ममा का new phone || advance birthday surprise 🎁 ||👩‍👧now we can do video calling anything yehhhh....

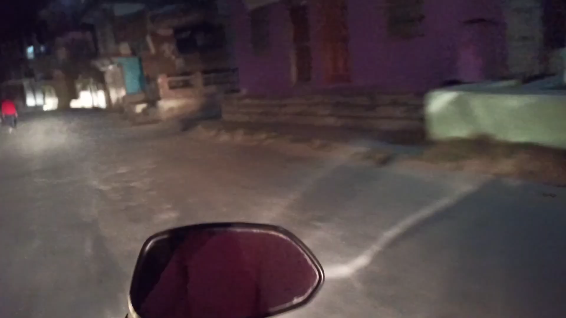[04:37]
तो अब हम बाजारा से घर जा रहे हैं, और काफ़ी अंधेरा हो चुका है,
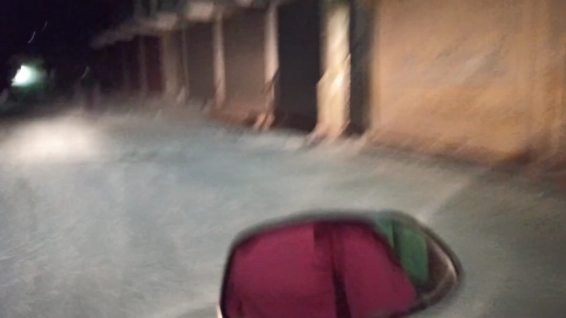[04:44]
आराम से चलाएं। घर वालों का भी फ़ोन किया है, बस आने ही वाला है, मुझे कुछ एहसास हो रहा है, बस 2 मिनट बाद ज़रूर कॉल आएगा।